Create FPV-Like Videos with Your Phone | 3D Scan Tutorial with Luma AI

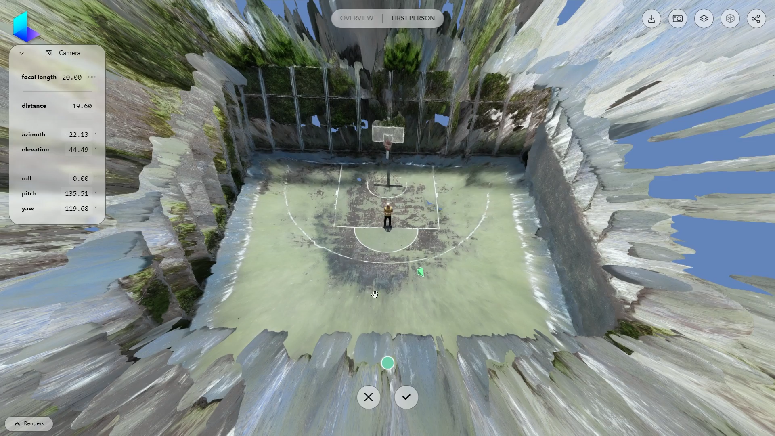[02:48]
software however you also have the option to change settings from the left section over here i want to start with the camera positioned all the way up here once you're satisfied with the camera settings click on the check mark to apply changes to your keyframe and
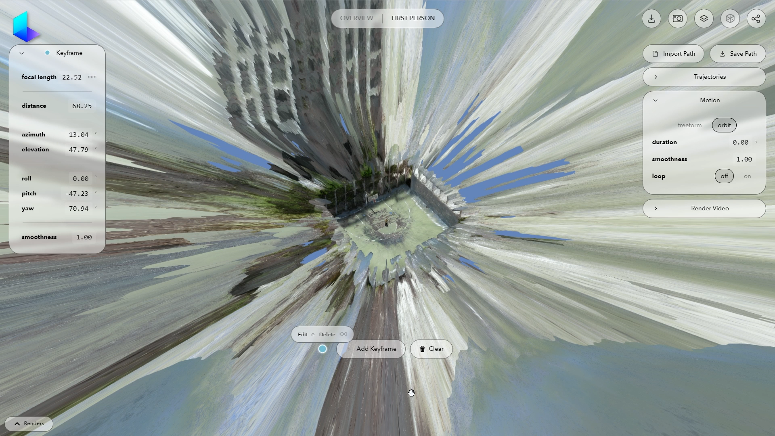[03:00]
to create motion we need more keyframes so let's add a new one remember to click on edit before making any changes now let's move a little bit to the right and get closer to the subject we can also roll
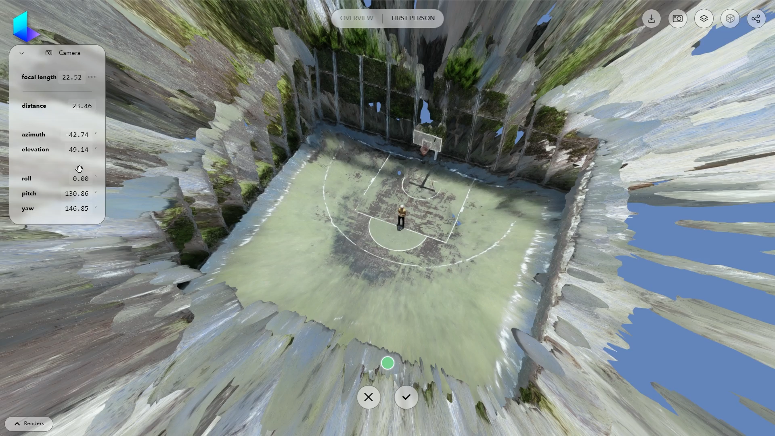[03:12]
the camera a bit and confirm and as you can see there is now camera movement between
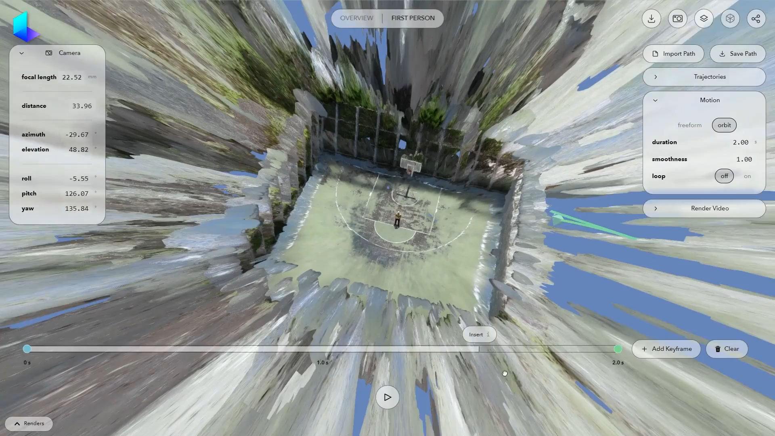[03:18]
keyframes let's add another keyframe and get even closer as always remember to click edit to make sure the changes are being applied i